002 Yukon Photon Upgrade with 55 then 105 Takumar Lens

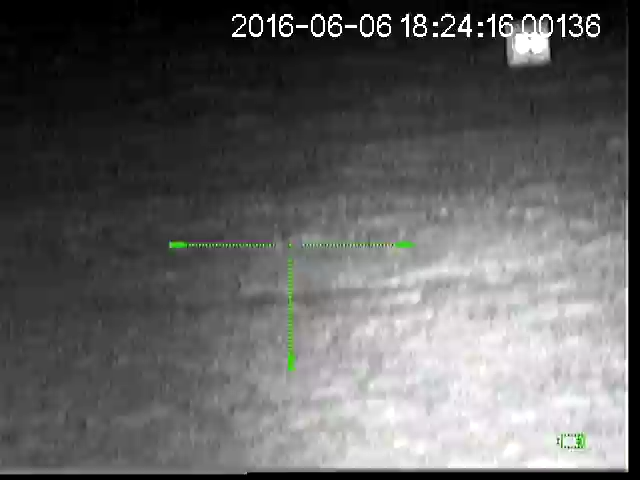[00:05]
Okay so this one is using the 55mm lens, 50m,
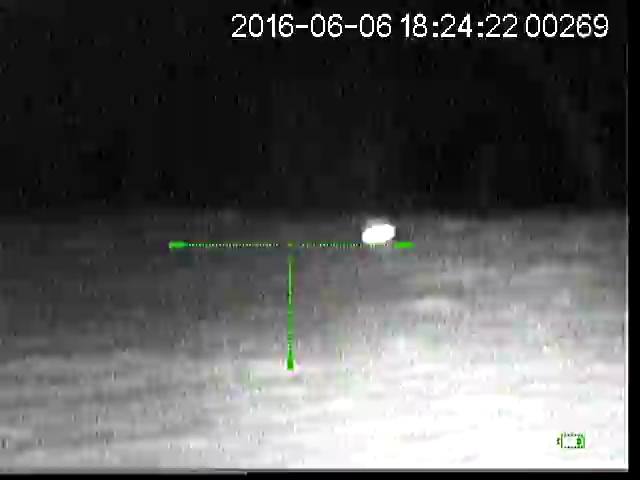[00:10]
100mm, 130mm, picking that up quite nicely there.
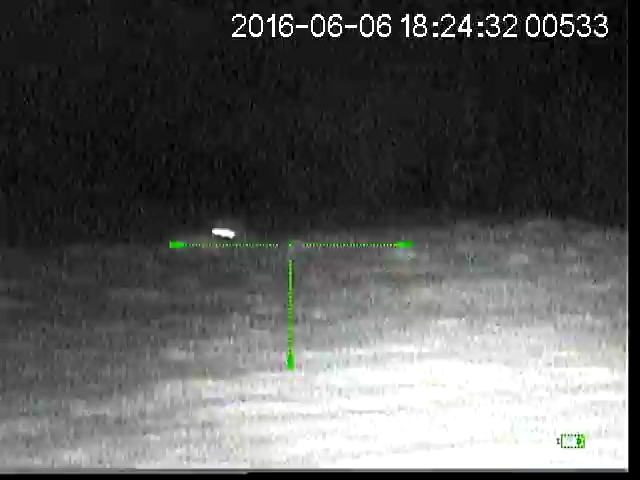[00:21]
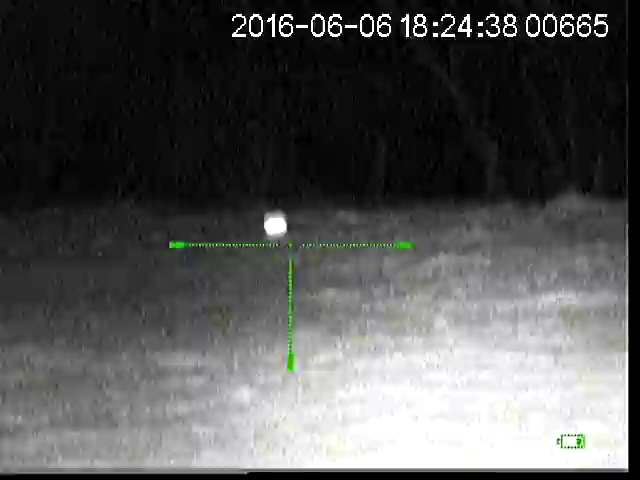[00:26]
Again, 50mm, out to 100mm, this is without refocusing, you can see that it's fairly clear right out there.
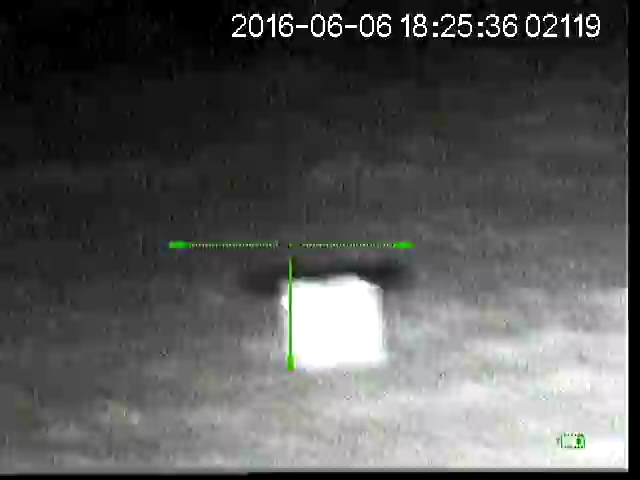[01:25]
this is with the 135mm, or 105mm, you can see the two eyes there.
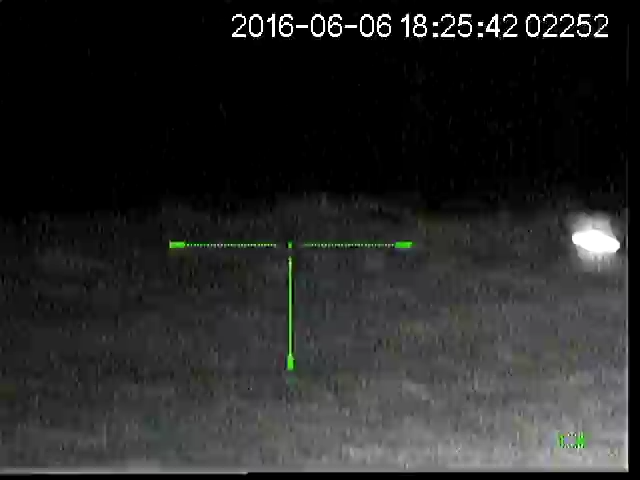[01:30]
And that's the 130m, clear as a belt.
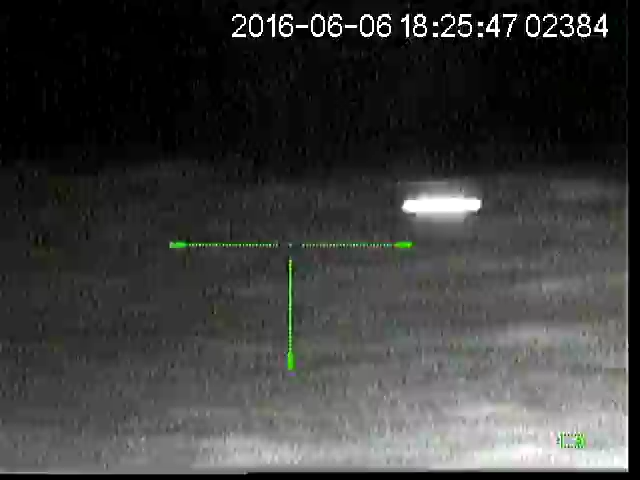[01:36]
So for the slightly longer shots, this is a much favoured system.
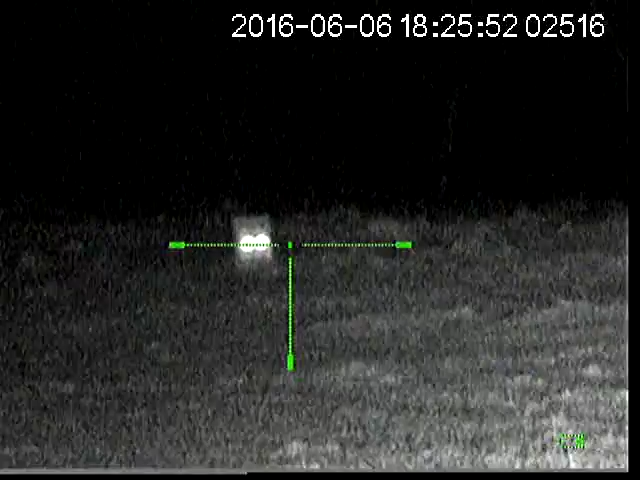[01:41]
Just turn the black sun off, just go on to the standard IR.
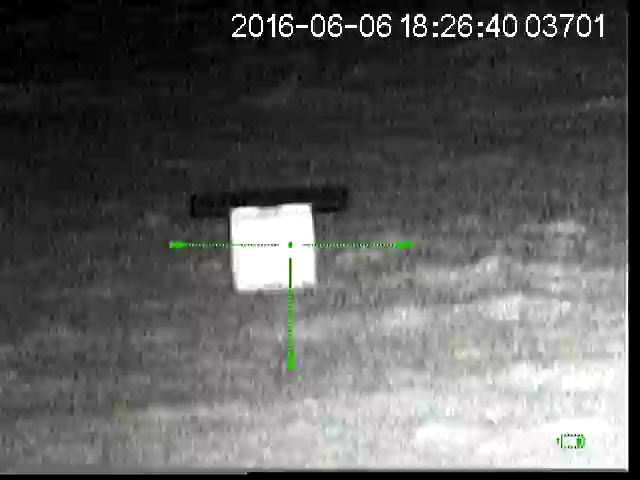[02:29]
and you can see a lot more, a lot more light.